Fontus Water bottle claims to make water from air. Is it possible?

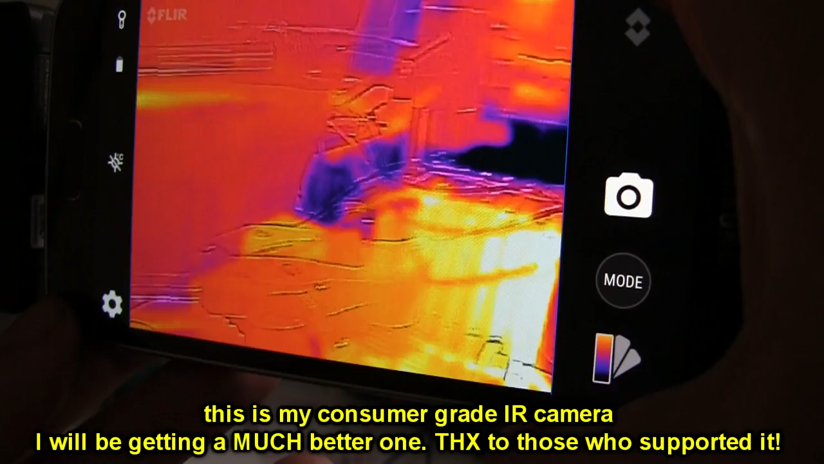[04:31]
You can see that it's churning out the heat on the back here.
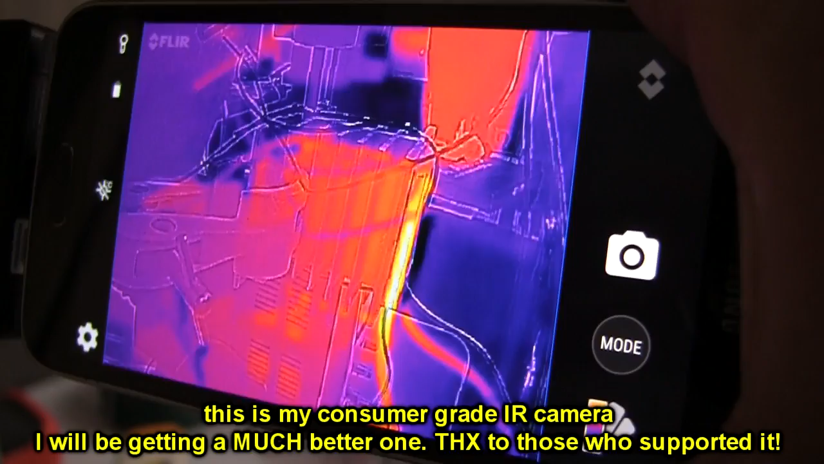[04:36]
This is pumping the heat out like crazy.
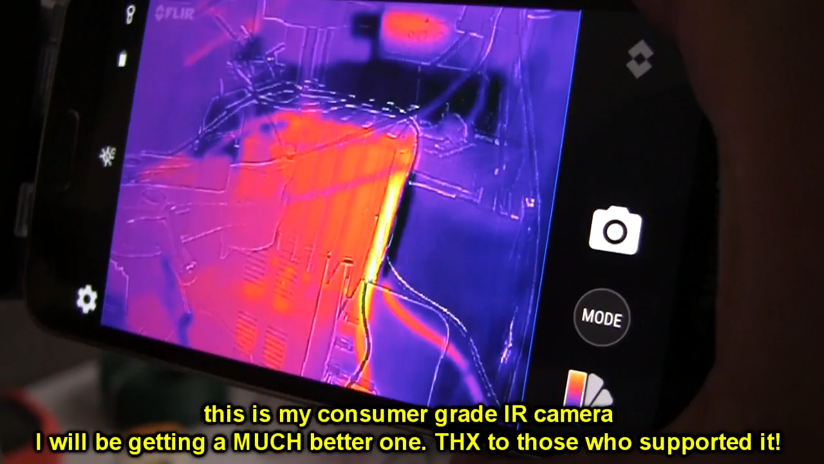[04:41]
So we actually get a temperature bead on that.
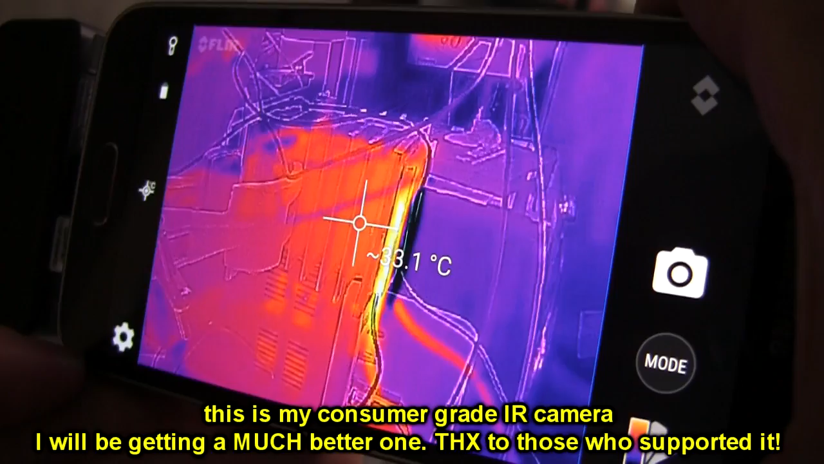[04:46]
So it's 30-ish degrees and it gets very hot on the interface, goes up to about 70 or 80.
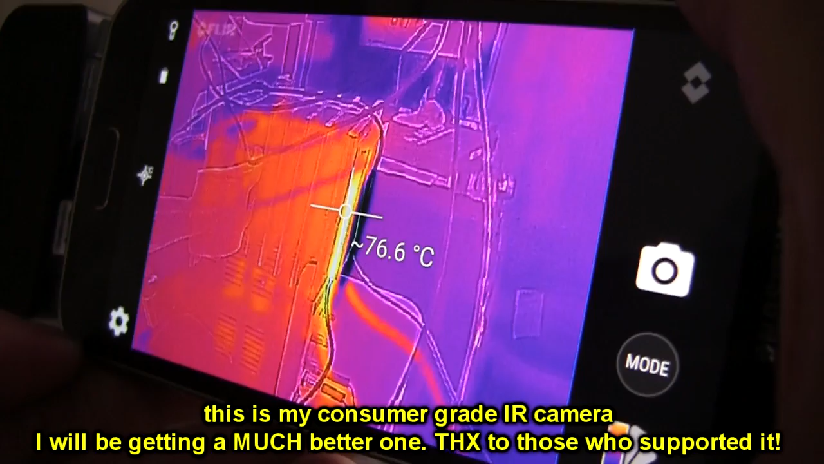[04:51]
On screen: spot 76.6°C
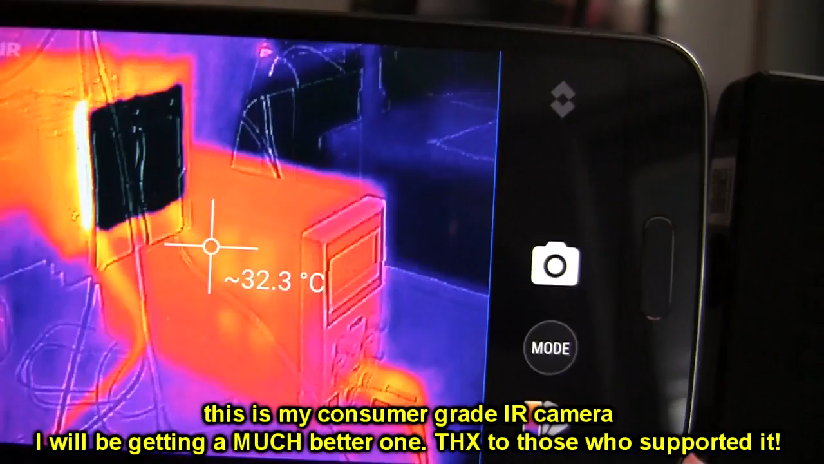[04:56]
On screen: spot 32.3°C
And if I now take a look at it on the other side, you can see that
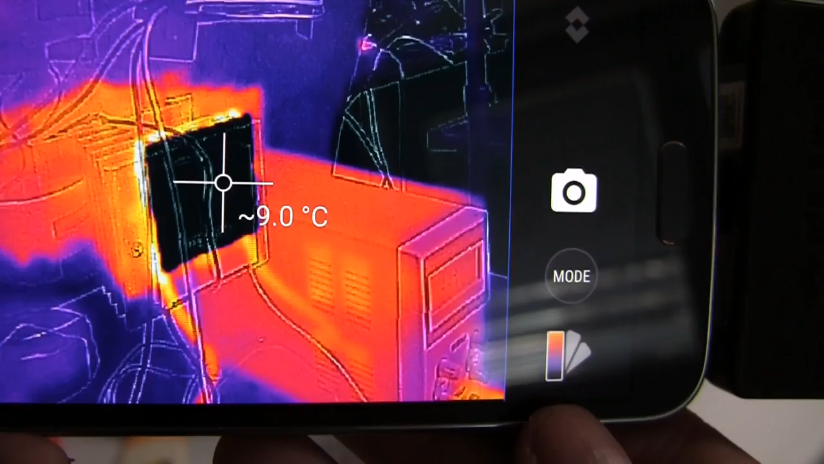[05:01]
On screen: spot 9.0°C
it says 8 degrees, but it's colder than that. It says 9.